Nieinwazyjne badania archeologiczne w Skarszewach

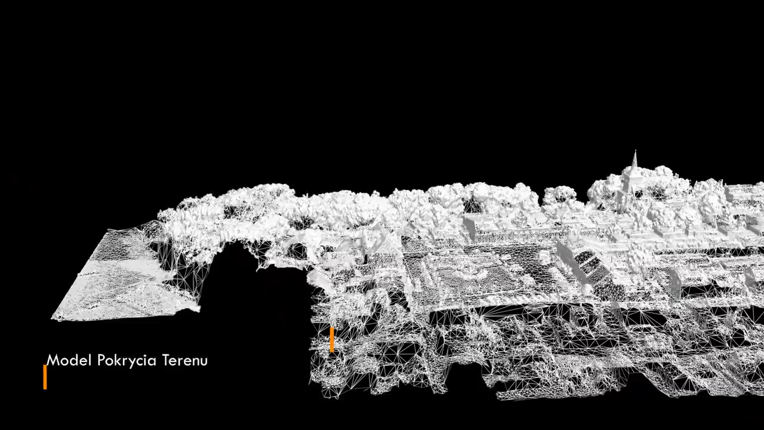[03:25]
Obrazy przetworzono dodatkowo w oprogramowaniu fotogrametrycznym,
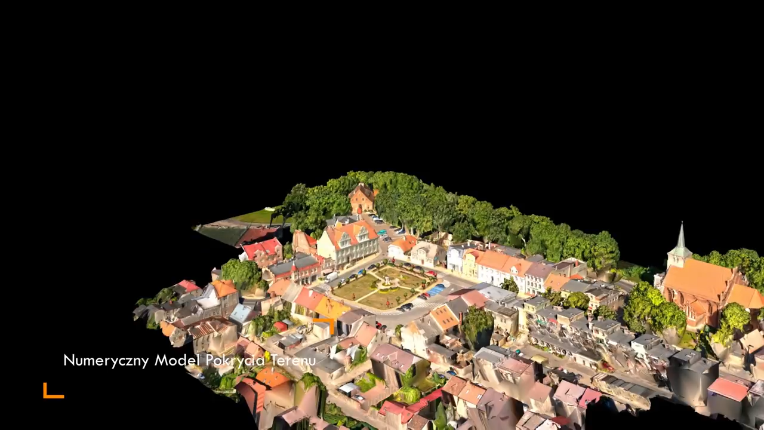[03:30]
uzyskując ortofotomapy i numeryczne modele pokrycia terenu, które będą przydatne w dalszych analizach.
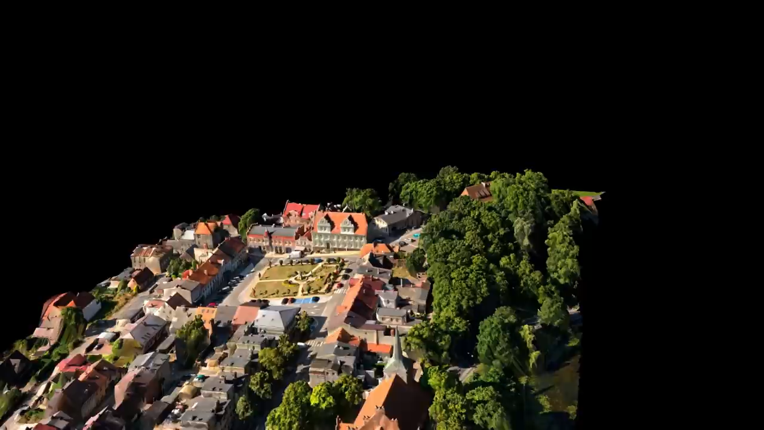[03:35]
W projekcie posłużono się też danymi skaningu laserowego LIDAR,
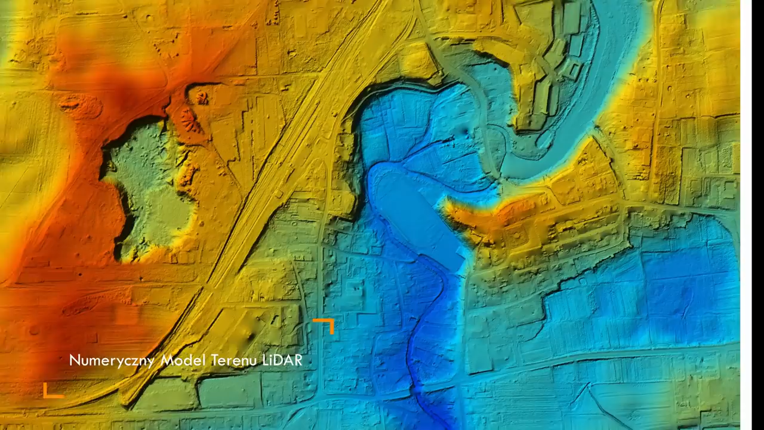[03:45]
uzyskując informacje o cechach krajobrazu okolic Skarszew, ukształtowaniu terenu, sieci rzecznej i zabudowie.